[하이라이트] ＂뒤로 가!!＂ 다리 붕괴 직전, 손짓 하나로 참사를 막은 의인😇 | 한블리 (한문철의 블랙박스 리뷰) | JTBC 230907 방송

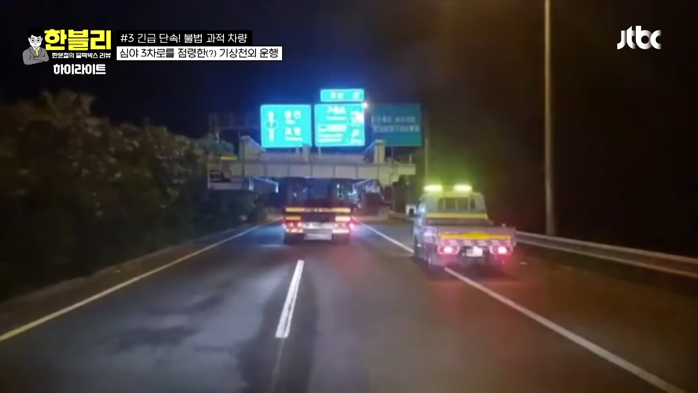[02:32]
지금은 요게 2.5m예요, 요게 차폭이. 그러면은 2.5m보다 두 배보다 더 넓죠? 거의 3차선을 물고 가네요. 그렇죠. 두 갓길까지 물었으니까. 터널 들어가면 어떻게 될까요?